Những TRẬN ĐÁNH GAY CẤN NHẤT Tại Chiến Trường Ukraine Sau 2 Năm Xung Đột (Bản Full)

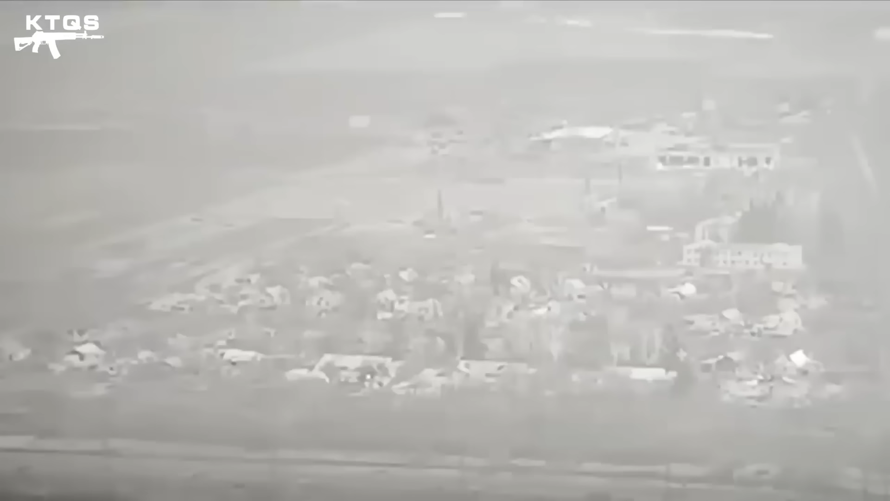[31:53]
đóng quân của Nga Tại ngoại vị Bắc Mút Tạo ra các vụ nổ cực lớn như trên mạng hình